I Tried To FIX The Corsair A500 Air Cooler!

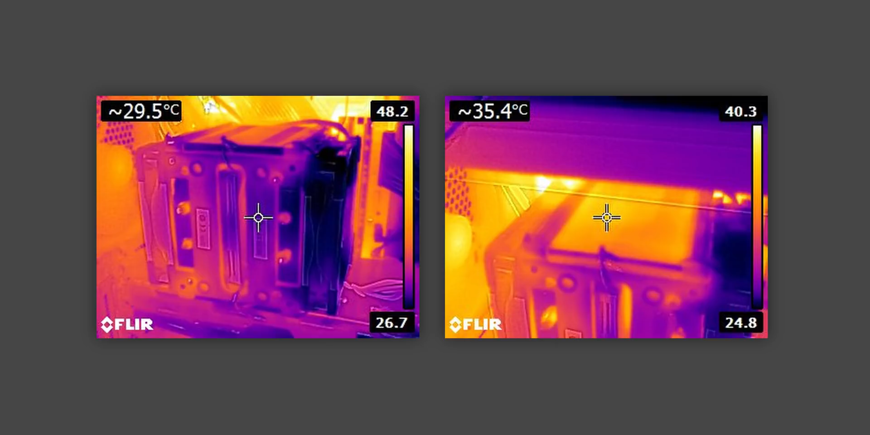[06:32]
and you can see the pictures here the heatsink is actually cool to the touch and that's really weird but it tells us a lot that tells us that the heat from the processor isn't making it up through the heat pipes and into the fin